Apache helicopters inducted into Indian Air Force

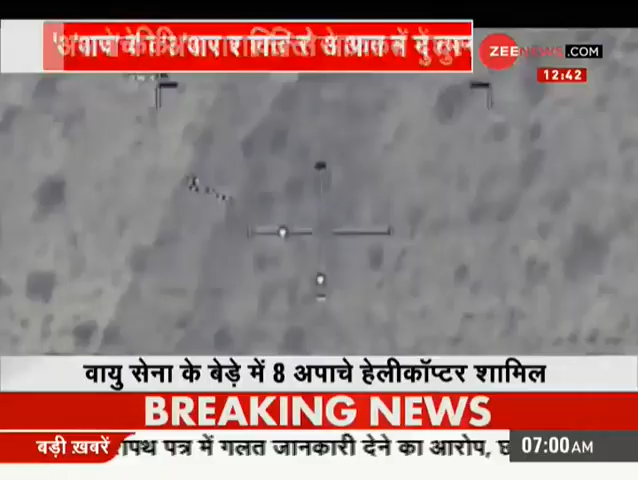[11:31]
ہتھیاروں کے علاوہ اپاچے میں اتنے سنسر ہوتے ہیں جو اسے رات میں بھی ید بھومی کی پوری خبر دیتا ہے سب سے آگے فلر اس کو کہتے ہیں اس پارٹ کو فارورڈ لکنگ انفراریڈ یہ اپاچے